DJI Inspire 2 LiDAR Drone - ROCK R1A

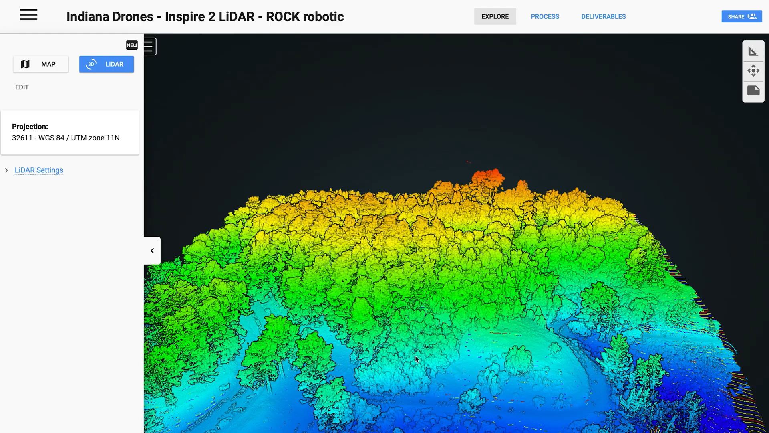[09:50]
Alright, so this is our first look at the Inspire 2 with the LiDAR system on it.
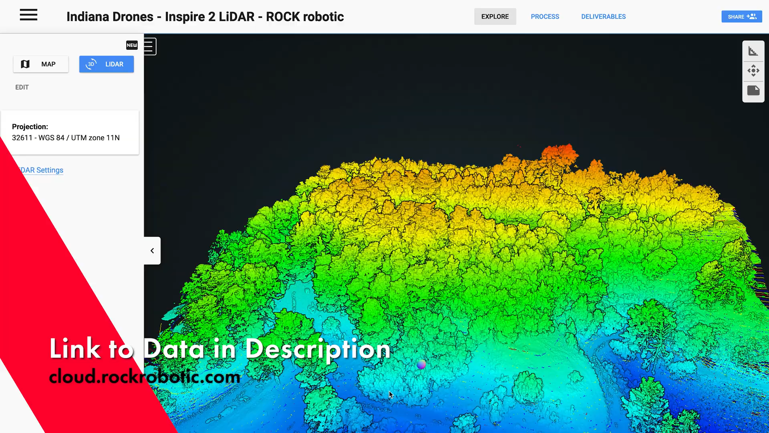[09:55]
And my first impression of this data is it looks really good.
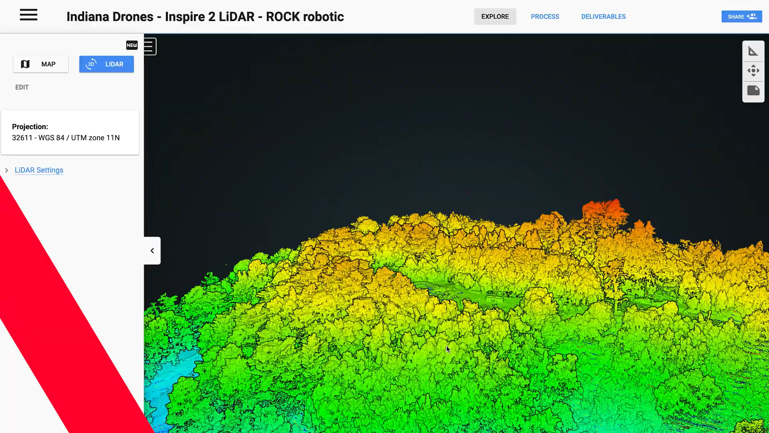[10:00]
It looks very complete, very full, lots of points, lots of data.
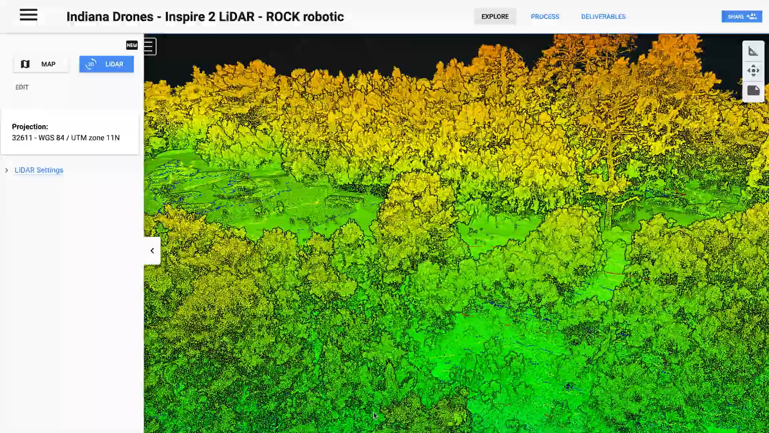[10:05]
Let's see over here, you can see, this is where we were at.
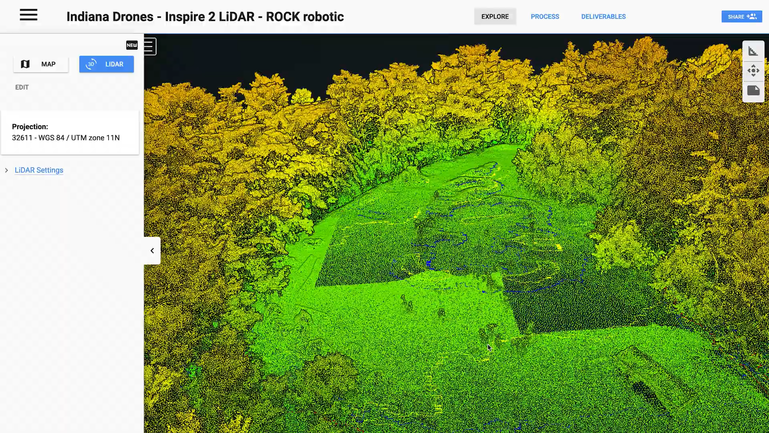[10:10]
Now, we went ahead and actually used the Rock Cloud to process the data. And so, we got a bare earth model, so digital elevation model, as well as contours generated.
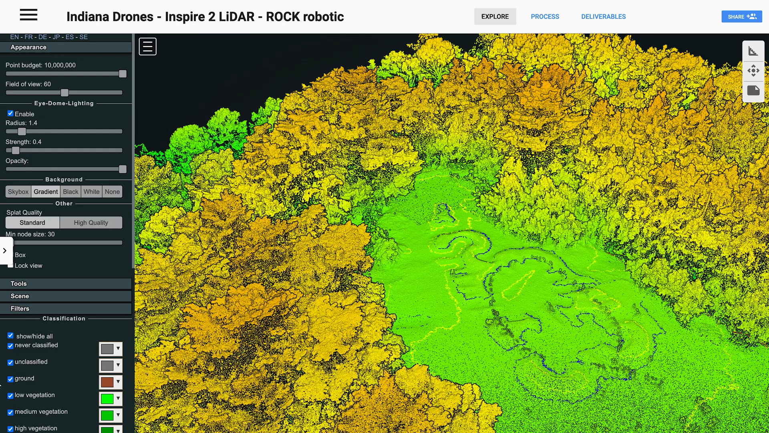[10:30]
So, we can actually look at that here if we take away everything and only show the ground. So, this is the vegetation penetration of the LiDAR on the Inspire 2. And, wow. Okay. Yeah, no, it's looking pretty darn good. And those contours look phenomenal.
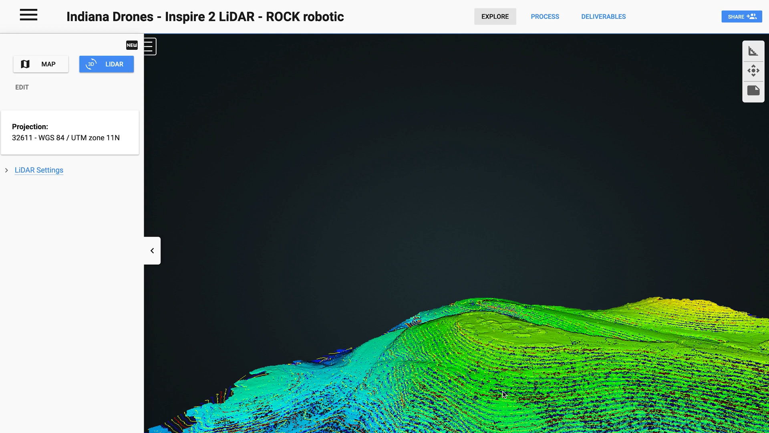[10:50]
I mean, I would expect it. I mean, it's the same LiDAR sensor I use. So, it's just another drone that it's on. So, you'd expect it to look the same.
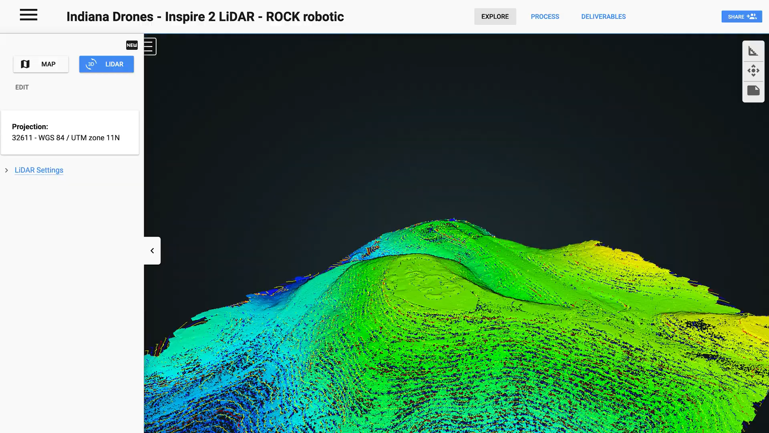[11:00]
And, yeah, it looks great though. I mean, this is phenomenal.